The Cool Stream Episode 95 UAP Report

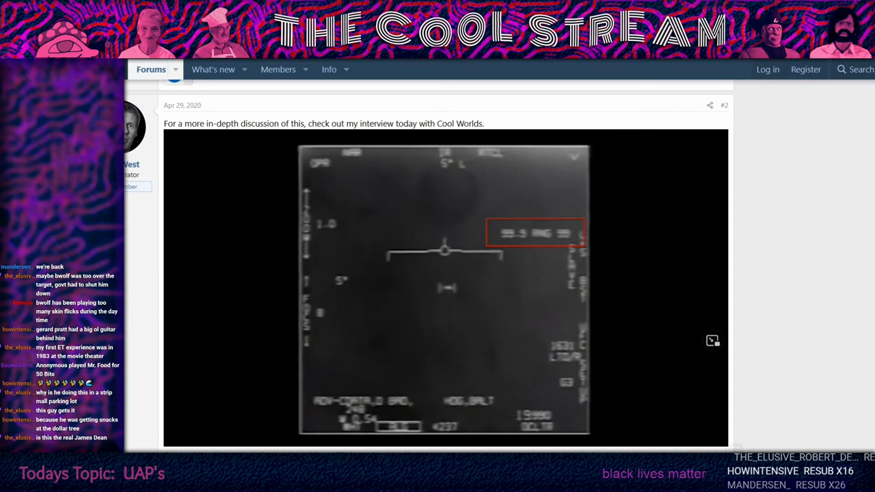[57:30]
And you see the little range crop up, but it shows 99.99, which means it wasn't able to get an actual range distance, which could mean that it was blocking it somehow, but it could also just mean that it was just too far away to get an accurate reading.
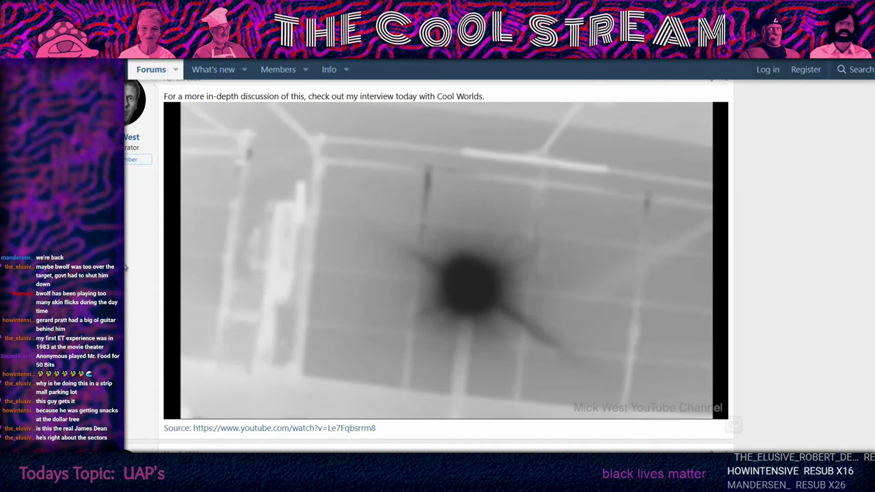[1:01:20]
And this is something I've replicated this exact thing with camera setups of my own, using like a small camera mounted on an arm and rotating it, and then applying derotation. And you see this exact same thing,
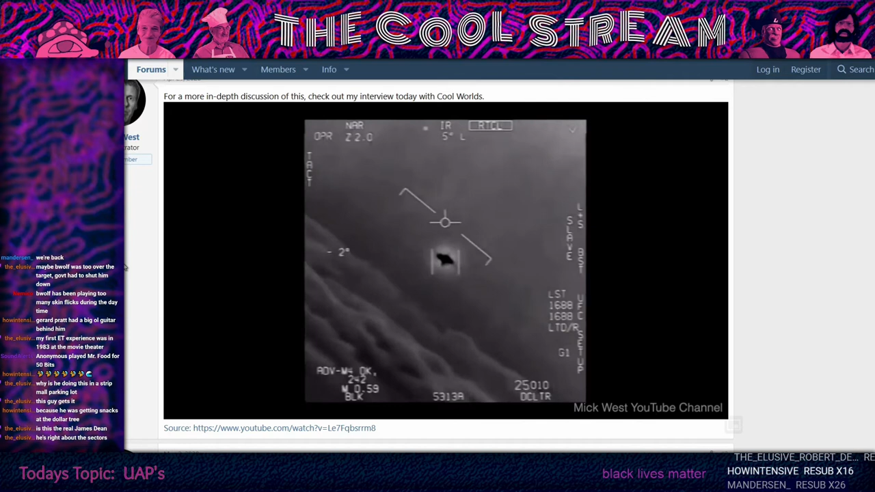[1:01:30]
a kind of a saucer-shaped glare that rotates independently of the horizon, which happens to be my garage in the video I made. But yeah, this is something you can demonstrate that it happens. It makes perfect sense if you look at the actual mechanics of the gimbal system. The gimbal, if you look at the patterns they describe, gimbal, that it will, they have a gimbal lock correction that happens between plus or minus three.
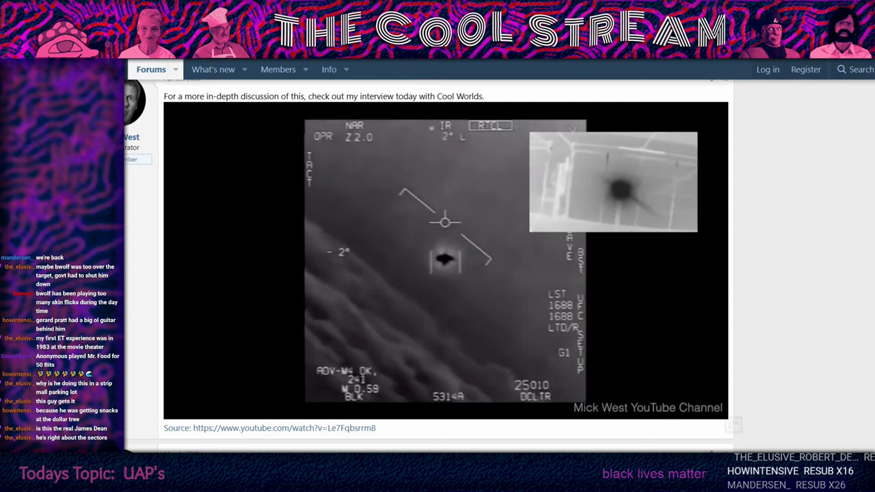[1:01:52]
This is very advanced. He kind of just breaks down how the gimbal works, which is, I think they use that doing movies. It's the arm that helps the camera stay stabilized. So these videos are using complicated little cameras on jet planes, and I guess the people doing the videos don't know what the hell they're doing, so that's why they end up with these crazy anomalies.